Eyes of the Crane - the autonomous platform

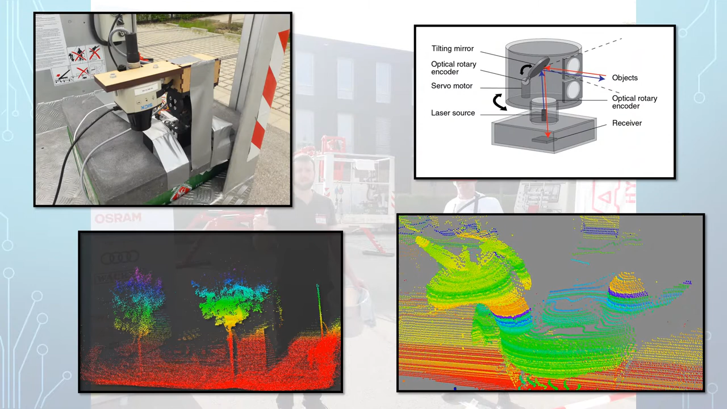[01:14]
We achieved this by implementing a LiDAR system that essentially deduces the distance to an object by measuring the return time of a laser pulse reflected from that object. In the upper left you find our setup consisting of a cheap 1D LiDAR that is mounted on a panel unit in order to scan along the vertical axis. On the lower part you see the resulting 3D images of the parking lot just outside and the Techfest unicorn on the right.